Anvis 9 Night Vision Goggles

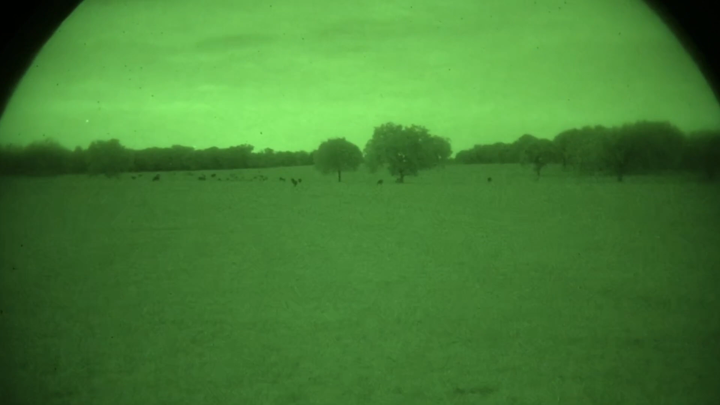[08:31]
No moon. Heavy overcast. We've got some storms coming in from the south and the north. So there's no moon right now. Just real heavy overcast.
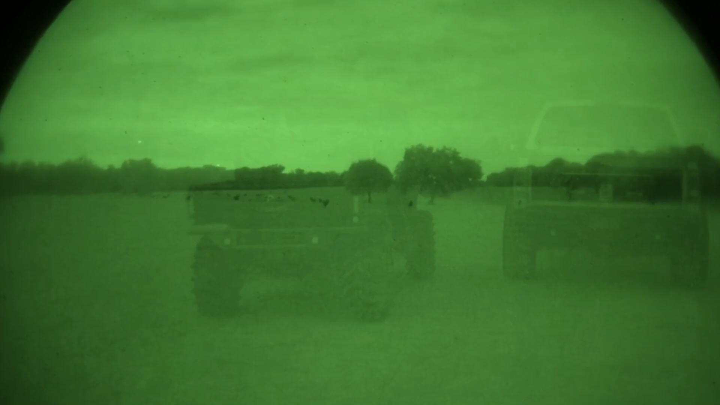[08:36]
And we've got the Can-Am in my truck about 15 yards away.
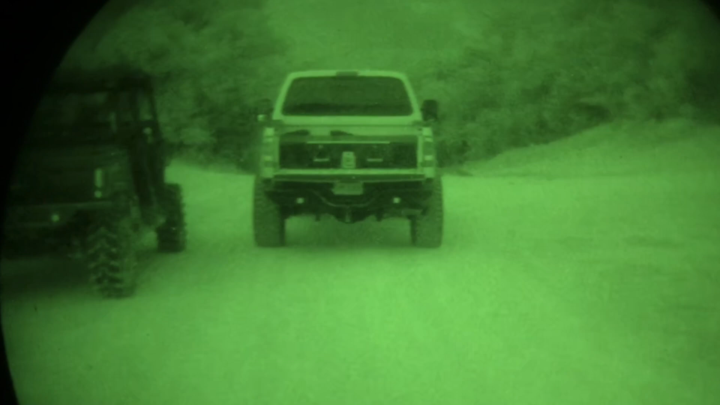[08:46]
Let me get the trailer in focus here.